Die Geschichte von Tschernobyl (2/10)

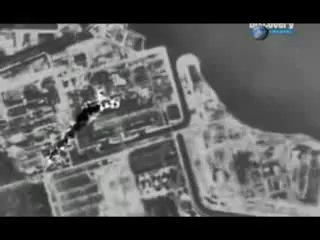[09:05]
In einer Wärmebildaufnahme ist der aufsteigende Rauch aus dem zerstörten Reaktorgebäude deutlich zu erkennen.